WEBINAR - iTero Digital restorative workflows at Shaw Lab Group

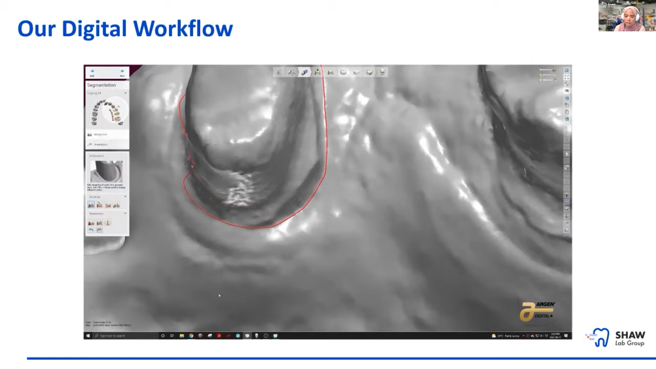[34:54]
You can see that light pink scan that's being referenced here repeatedly.
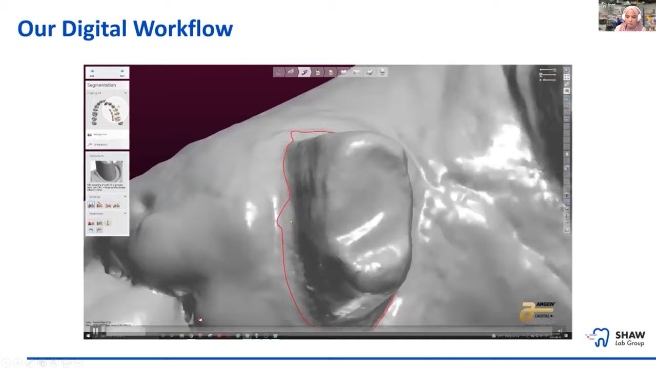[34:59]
The model and interpretation team from iTero is fantastic.